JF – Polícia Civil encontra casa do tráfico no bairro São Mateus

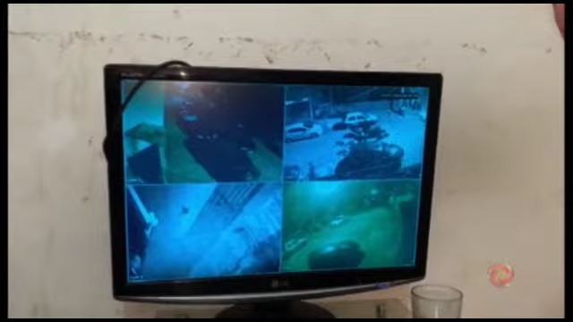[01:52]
Eles ficam aqui sentados, monitorando a ação policial. Durante a operação, os policiais descobriram que os suspeitos usavam um guarda-roupa para esconder um cômodo da casa.